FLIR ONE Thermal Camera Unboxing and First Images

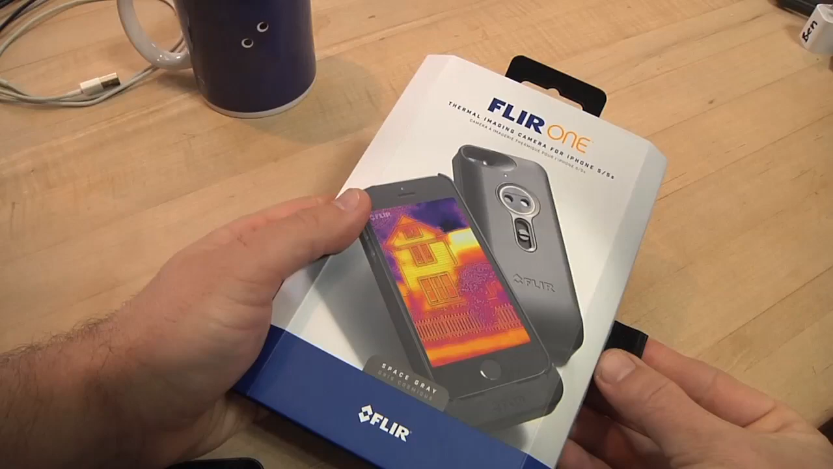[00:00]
Hi everybody. I just got this FLIR ONE thermal camera.
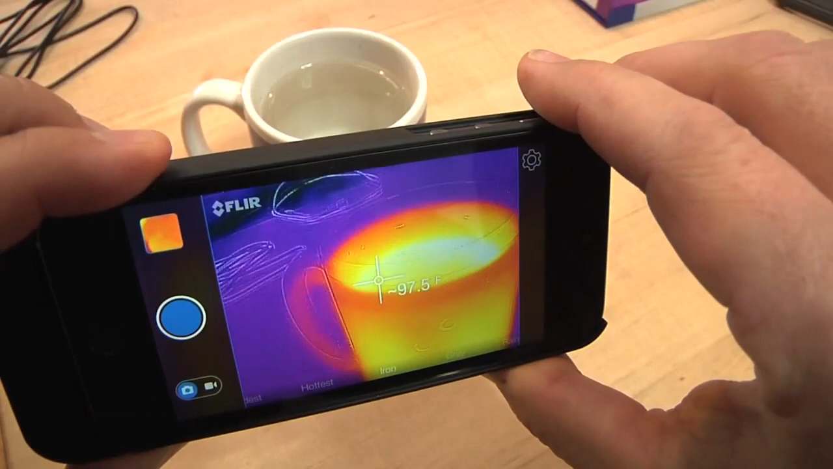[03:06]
Right away you can see that heat difference.
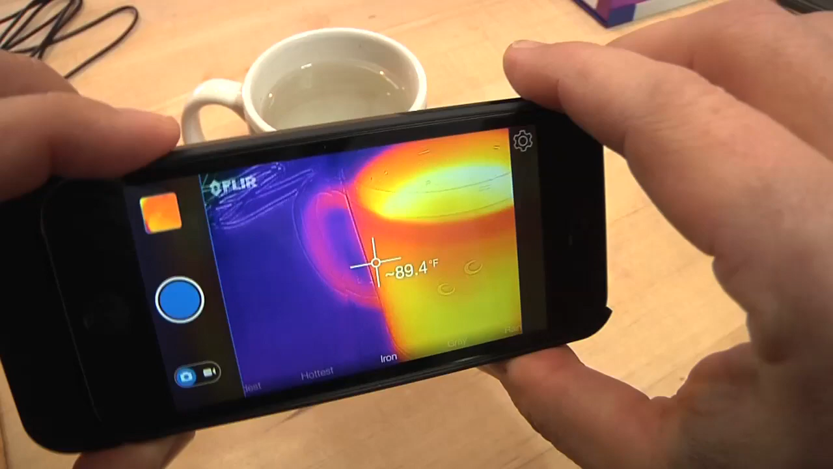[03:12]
On screen: spot 89.4°F
I've also got a little crosshairs in the middle, listing temperature. It's in Fahrenheit. I could kick it over to centigrade if I wanted. Then on the settings for this, there's different color scales.
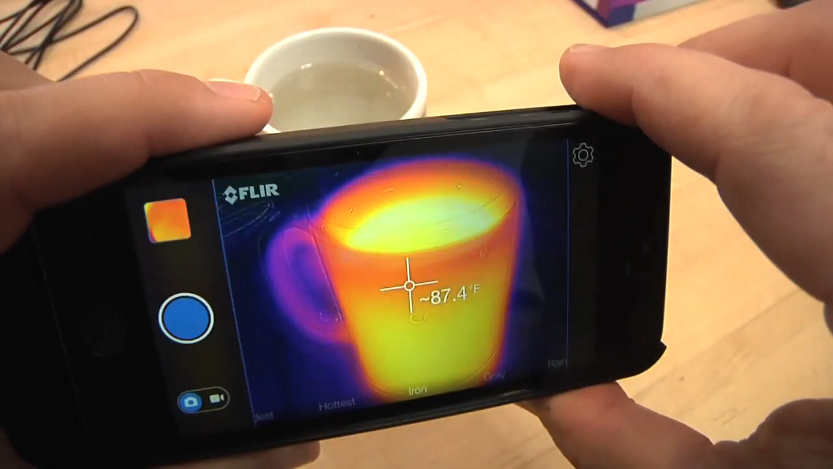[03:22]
On screen: spot 87.4°F
So right now I'm looking at the iron, which is like the default color scale.
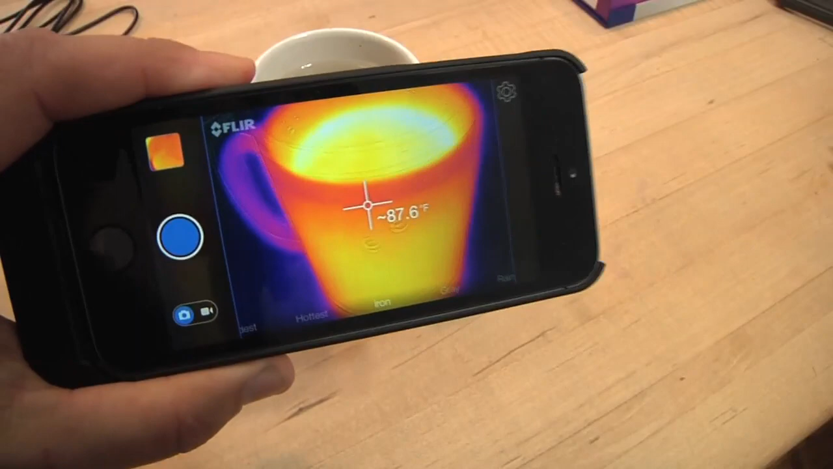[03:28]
On screen: spot 87.6°F
But we can flip through two different ones, black and white, rainbow.
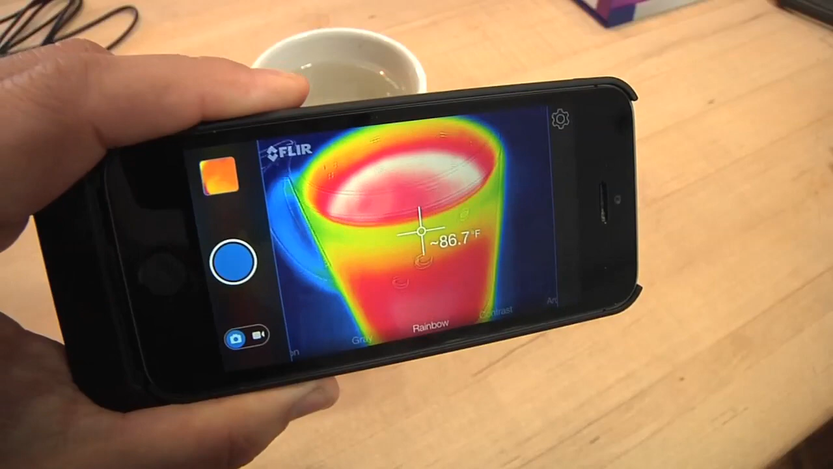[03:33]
On screen: spot 86.7°F
And what they do is they kind of show the heat in different ways.
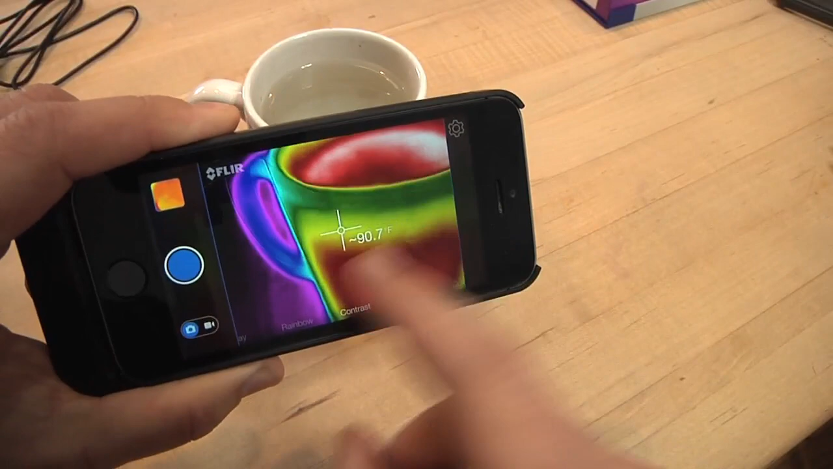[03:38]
You might be looking at the coldest part of the image, the hottest part of an image.
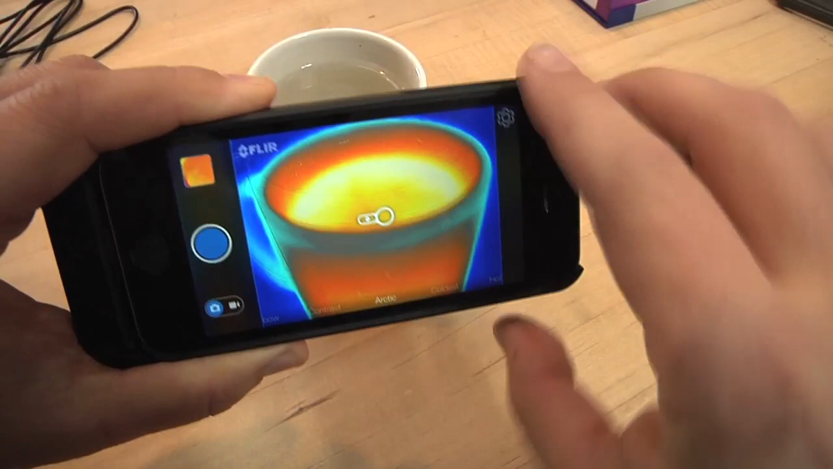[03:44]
There's different ways you might want to look at it. So it's nice that it has that available in there.
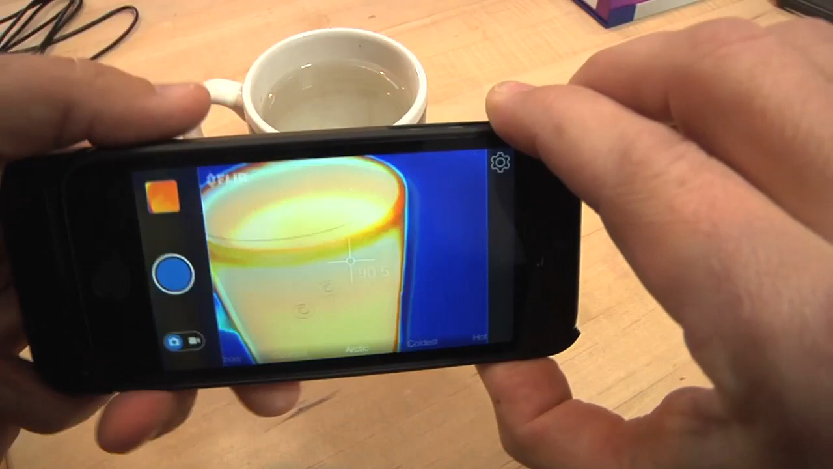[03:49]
The other thing that's kind of neat is when you take an image here, it's going to save a photo.
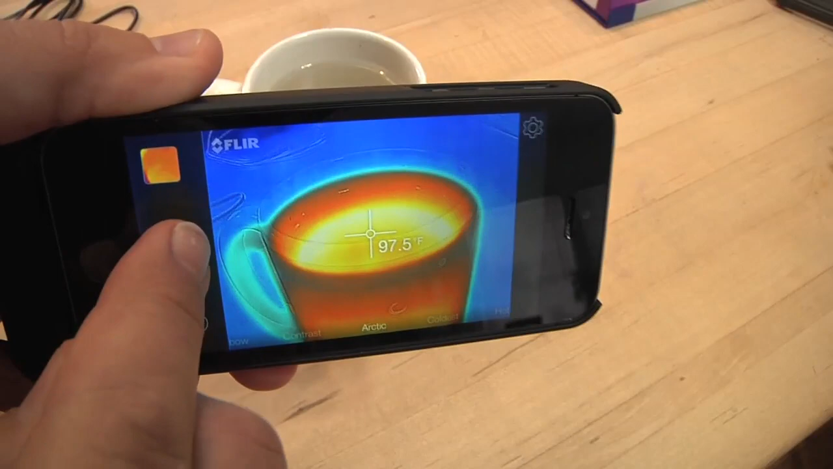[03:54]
On screen: spot 97.5°F
So you can also set this up so that it saves it into your camera roll as well, which I thought was a neat feature.
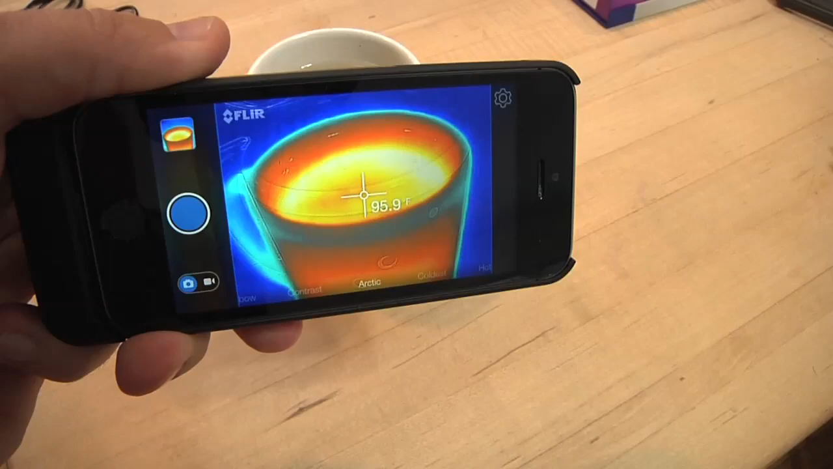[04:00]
On screen: spot 95.9°F
Now it's not real high res. It's only 640 by 480.
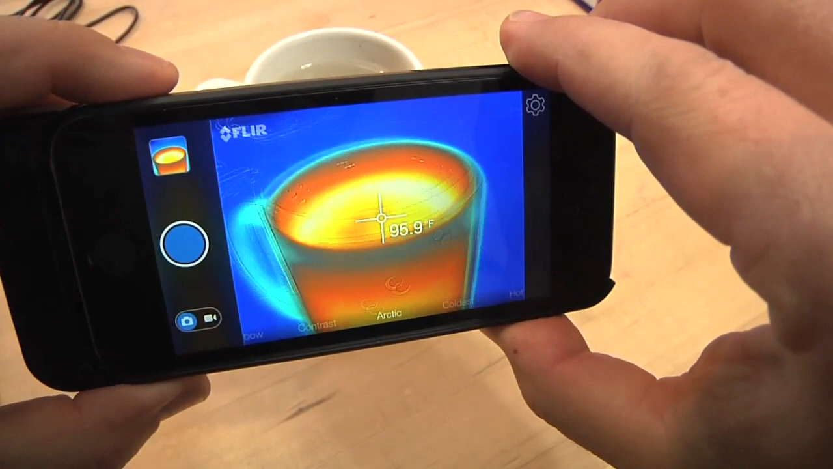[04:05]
On screen: spot 95.9°F
So it's, you know, it's not super megapixel here, relatively low res, but it gives you lots of information.
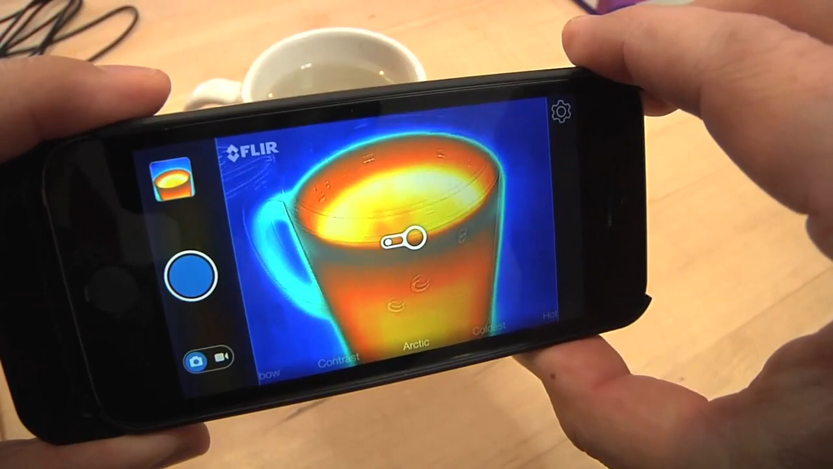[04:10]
Here's something kind of cool. I had the coffee cup sitting there for, I don't know, 30 seconds. Let's move the coffee cup.
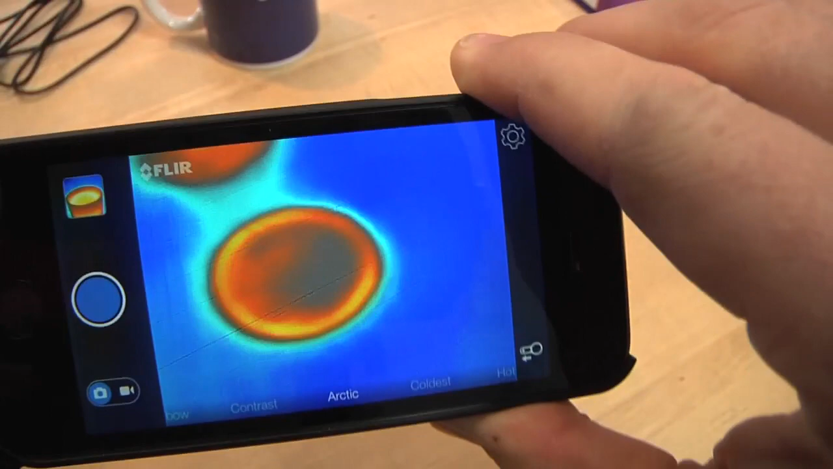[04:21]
You can still see where I set the coffee cup on the table. And if I put my hand right there, I can feel that.
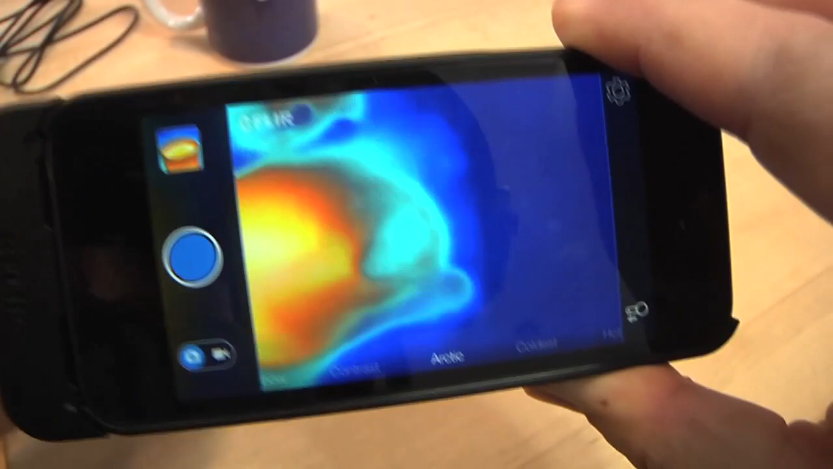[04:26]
I can feel the tables a little bit warmer. Pretty neat.
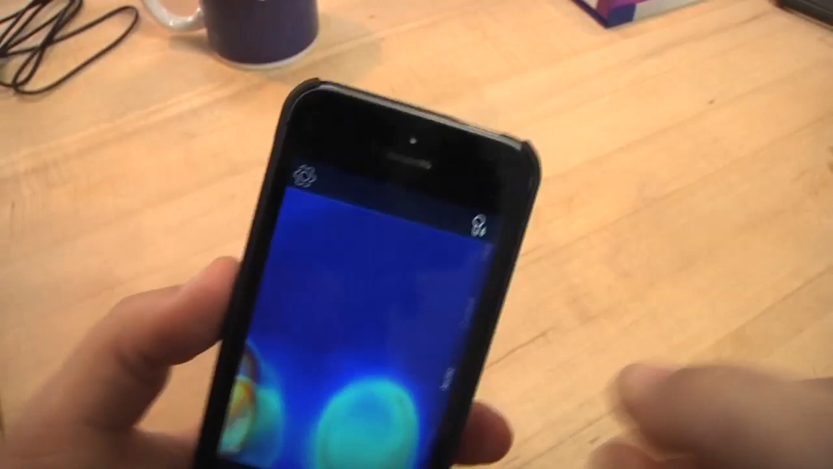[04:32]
There's some other fun settings in here. That spot meter can be turned on and off.
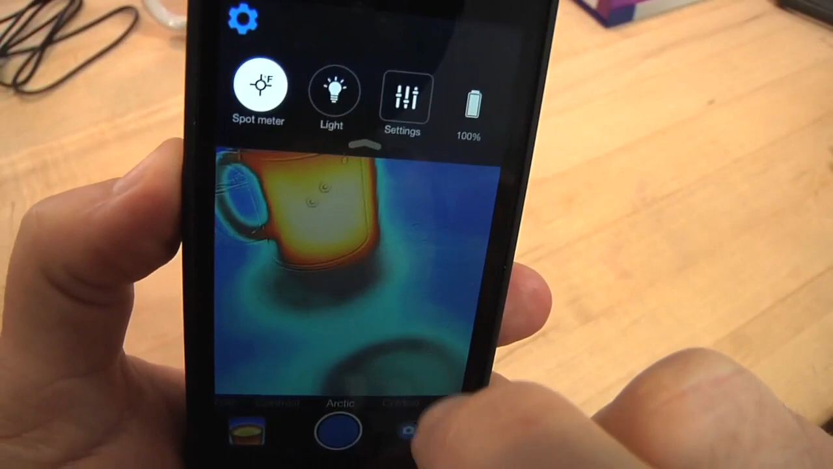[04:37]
If you're in the dark, you can turn the light on the iPhone on.
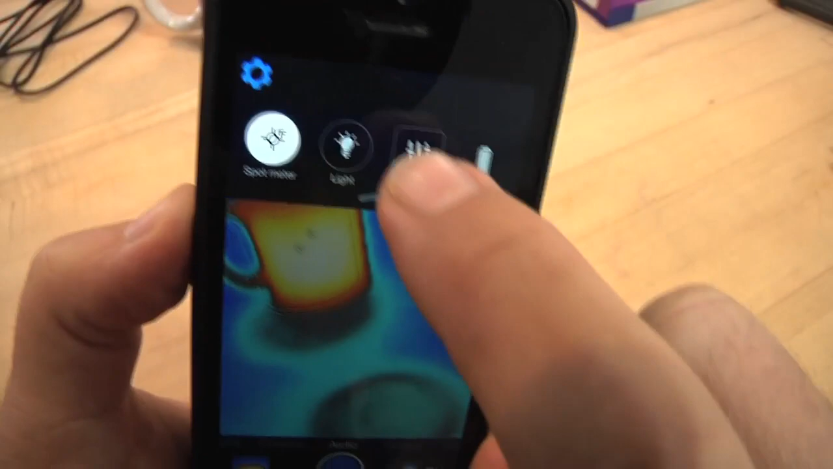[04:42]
Settings lets you change a few things, go from Fahrenheit to centigrade, some things like that.